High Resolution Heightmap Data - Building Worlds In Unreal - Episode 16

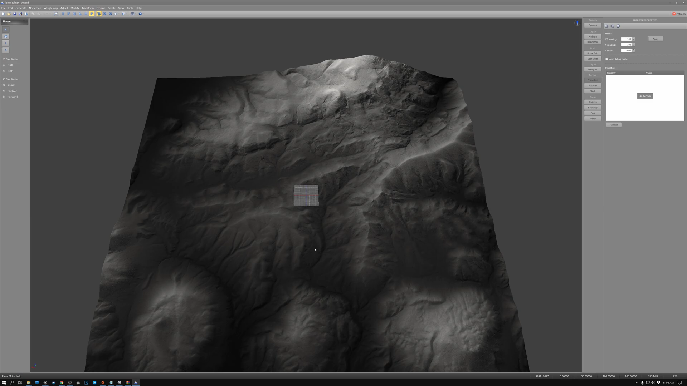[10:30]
But once I do that, once I scale it up, you can see that this is some pretty cool looking height map data that we got from OpenTopography.org.
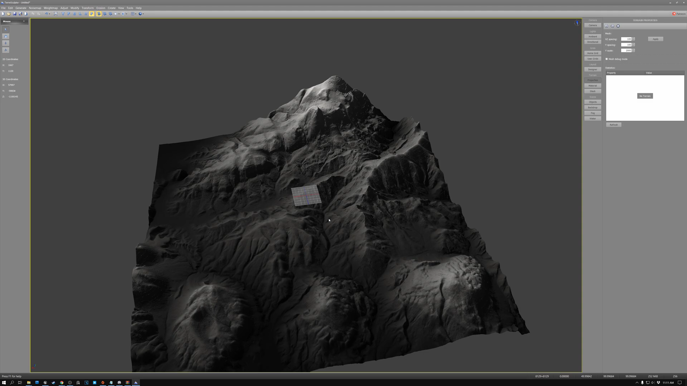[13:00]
And there we go. Now, there are some other things that I can do in this software and we'll talk a little bit more about that in next week's video.
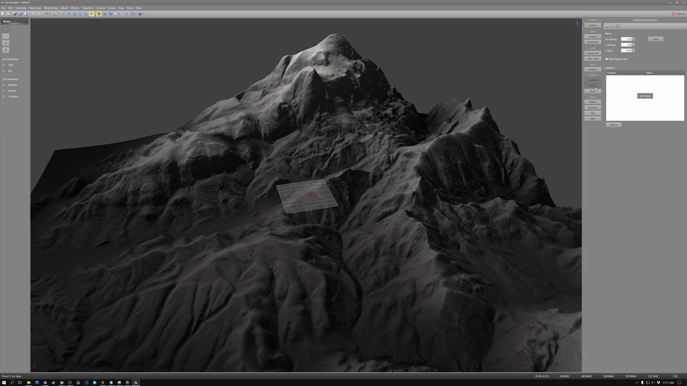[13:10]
But for now, what I want to show you is that if you come under here under materials and drop the material type down, you can pick color set
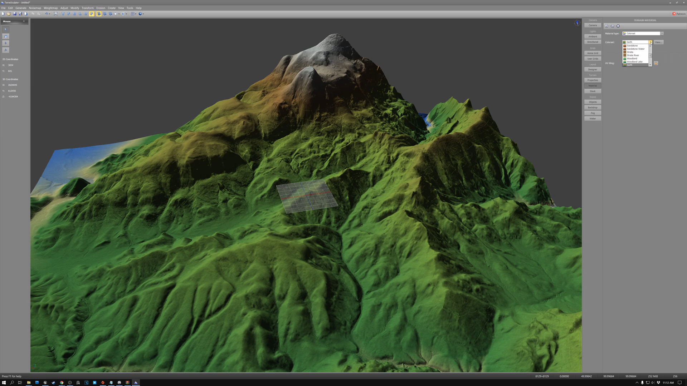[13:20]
and then choose a color set that matches the kind of terrain you want to create. So in my case, I'm going to pick Canyon River and you can see that it kind of adds some coloring to the landscape to make it a little bit more interesting.